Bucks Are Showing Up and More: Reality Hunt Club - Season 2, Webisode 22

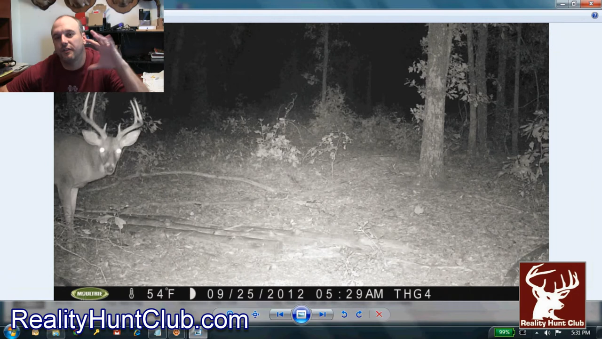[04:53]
This is on the far end of our club, and they cut those peanuts so they've started, the deer, since they've started to cut all the agriculture and collected them, the deer are starting to move around. Plus, the bucks are just moving in general because they've rubbed out in the testosterone. Now, this is a nice three-and-a-half-year-old. Nice. He showed up. Hadn't had pictures of him. And he's staying at this spot. Of course, they're all nocturnal so far. But he's a nice deer. Nice three-and-a-half.